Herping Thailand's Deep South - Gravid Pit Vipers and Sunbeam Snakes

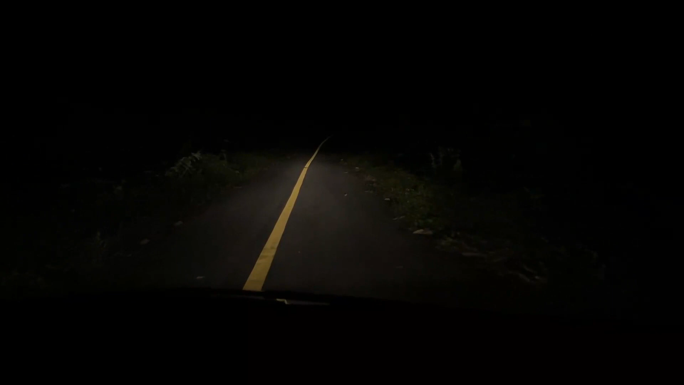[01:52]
Then once night fell I could begin cruising this road in search of snakes and I found my confidence was well placed as it wasn't long before we turned up a snake. Well the first snake we've got on the road is a pretty cool one, this is the dark headed cat snake,